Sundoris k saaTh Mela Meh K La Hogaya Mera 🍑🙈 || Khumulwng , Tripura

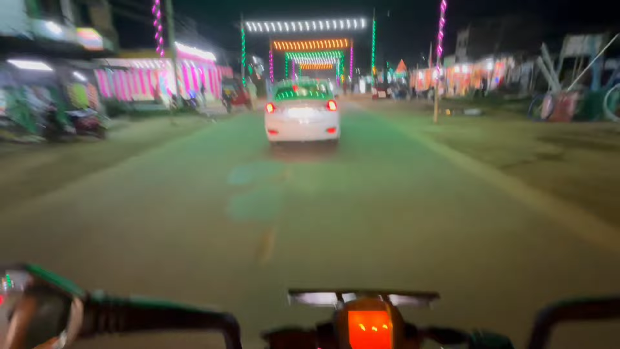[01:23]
इसको जितना तक हो सके आपके दोस्तों के साथ शेयर करो। तो यार गाइस अभी इतना बातें नहीं करते हैं, जब तक खुमुलुंग ना पहुँच जाते ऐसे ही अंधेरा कैम में शूट करना होगा, तो बेहतर है कि डायरेक्टली आप लोग से वहाँ में पहुँच के दिखाता हूँ। रास्ता तो पूरा बन चुका है यार, वाओ डैम ब्रो,